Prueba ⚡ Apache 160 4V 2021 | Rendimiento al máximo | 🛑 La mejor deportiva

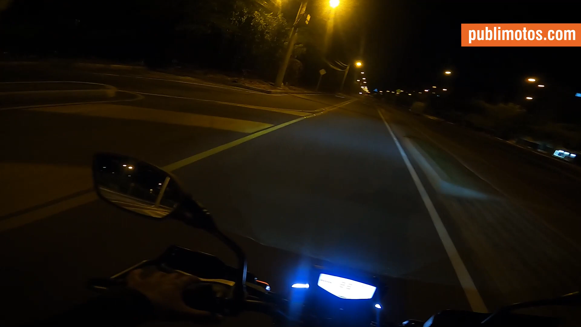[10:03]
Y la luz de arriba, que es la luz de larga distancia, que es más grande, pues también uno diría, entonces ilumina mucho más que la pequeña. No, la verdad están bien proporcionadas, están bien ajustadas para la iluminación que uno necesita, tanto a corta distancia como a larga.